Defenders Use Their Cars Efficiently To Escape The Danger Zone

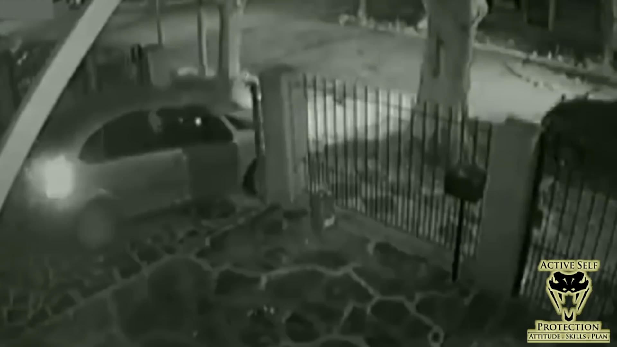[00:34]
It's got a gate on the property. Okay, fine. You're going to see these other dudes come out and they're going to pile out. And as soon as he sees them coming, he puts it in drive and puts the pedal to the metal and he is out of there and they're going to pile back in their car. We see from another angle, we get a little bit more clarity here. Watch these guys and how fast they come out. And then our defender uses the drive and goes. You see that one guy definitely had a firearm in his hand, but our intended victim is off and gone before they are able to get back in the car. Second one here, you see this guy backing up.
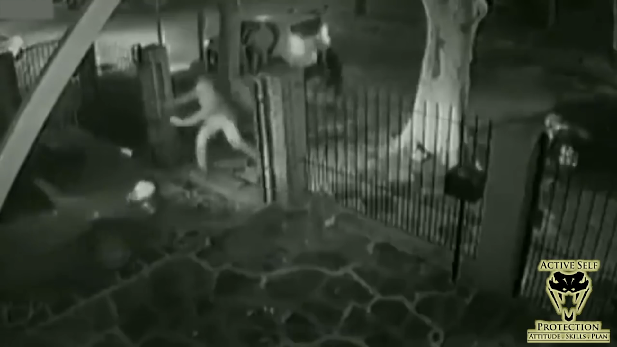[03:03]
If you are in your vehicle, that is the best tool. I know a lot of us carry firearms. I carry a firearm everywhere I'm legally allowed to. And I recommend that people carry firearms if they are legally allowed to. But in these kinds of incidents around our cars, the car is almost always the best choice because it's a heck of a force multiplier and it lets you get out of the danger zone very quickly. Just like we see in this guy here, he is gone before they can get any shots off on him. And that was very good. Now notice as well, you're going to see this guy here, he's going to pile out and go, oh, wait a minute. What is my best solution?